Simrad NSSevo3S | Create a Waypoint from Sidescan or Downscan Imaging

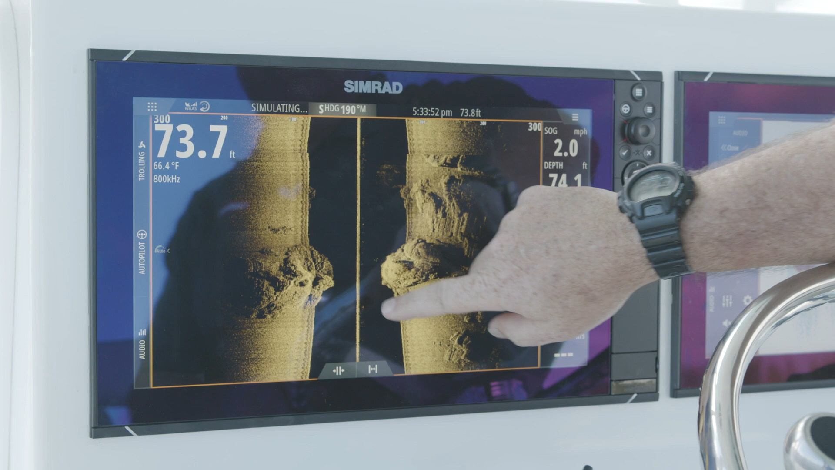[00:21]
On screen: water 66.4°F, speed 2.0 mph
scan again we can grab that page move it back but we can also go left and right anywhere on the screen
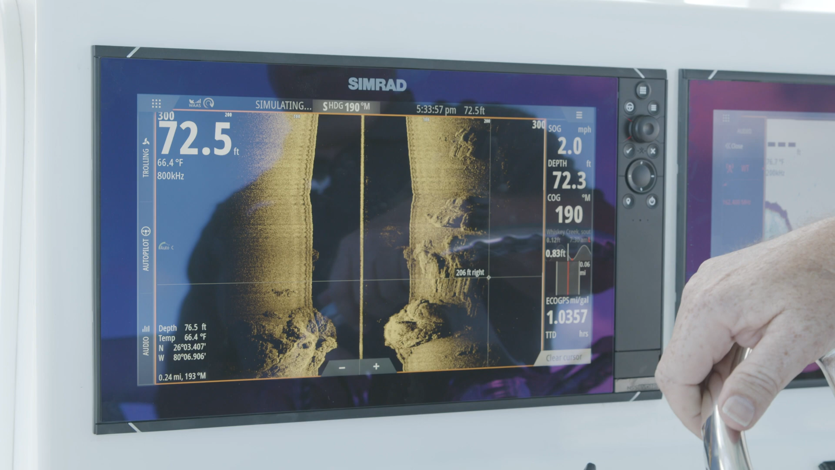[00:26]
On screen: water 66.4°F, speed 2.0 mph
and again simply hit menu new waypoint and that's the position where we
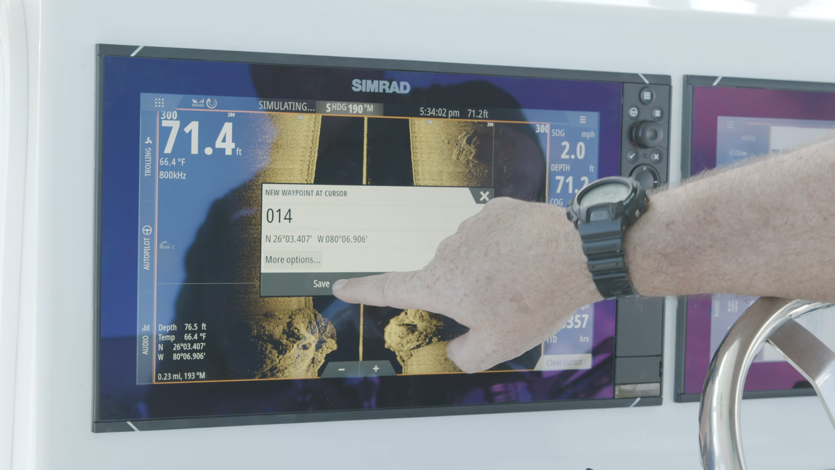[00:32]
On screen: water 66.4°F, speed 2.0 mph
had the cursor hit save and again when we go back to our chart page we
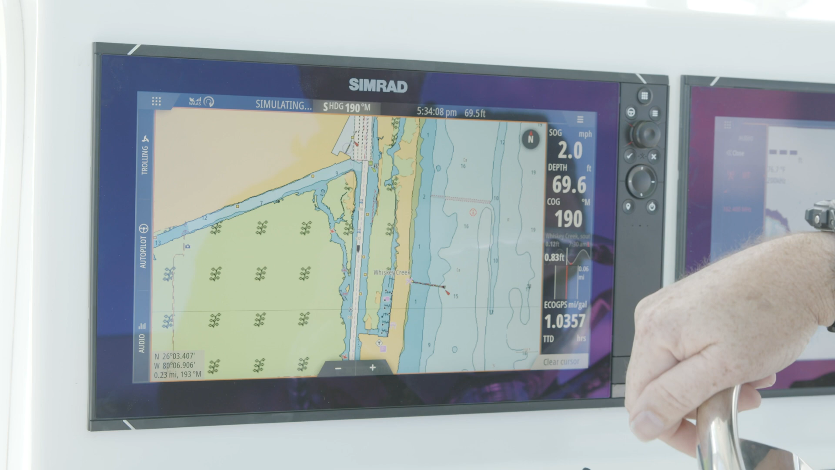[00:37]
can now see that we've just dropped that waypoint right behind the boat again
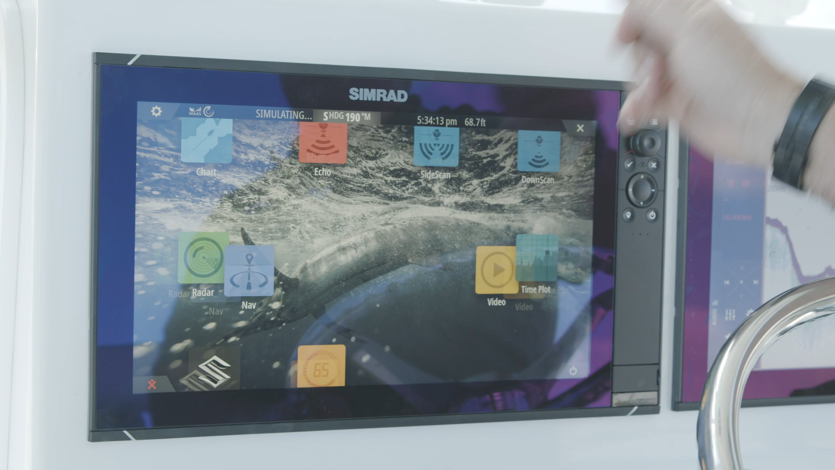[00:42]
going into down scan we run down scan exactly like we do with
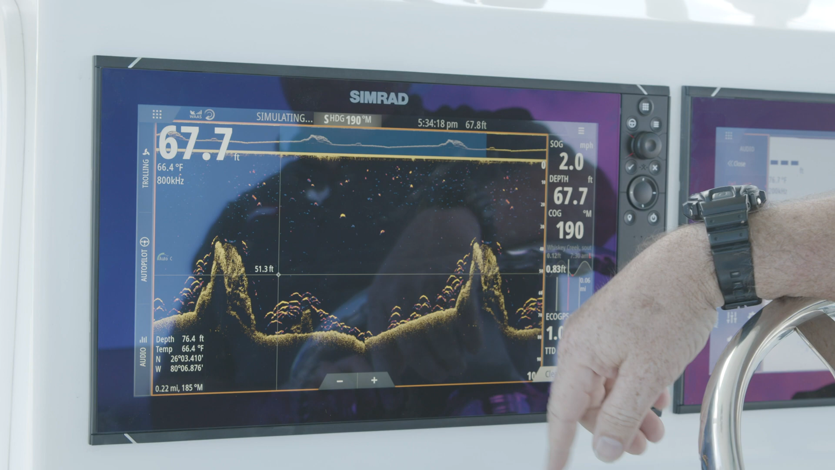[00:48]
On screen: water 66.4°F
our side scan where we just scroll back then hit new waypoint and
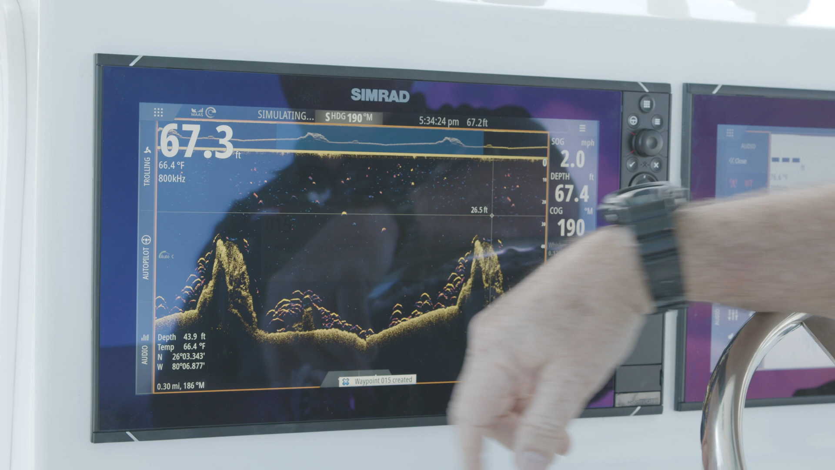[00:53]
On screen: water 66.4°F, speed 2.0 mph
hit save and always remember to clear cursor when you're done to get back to your live sonar image